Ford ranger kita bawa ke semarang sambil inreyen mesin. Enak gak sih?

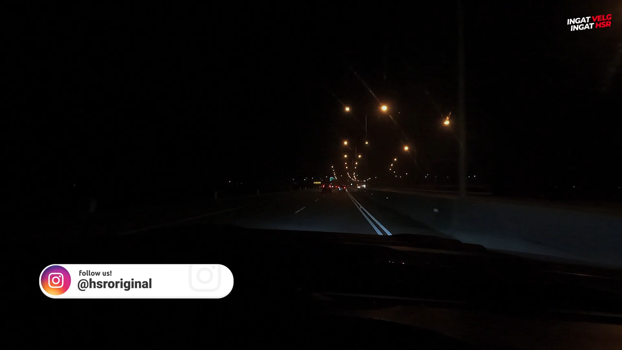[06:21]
Tapi ya, kekurangannya. Wih, ada orang nyebrang. Wah, gila tuh orang. Nyebrang di tong.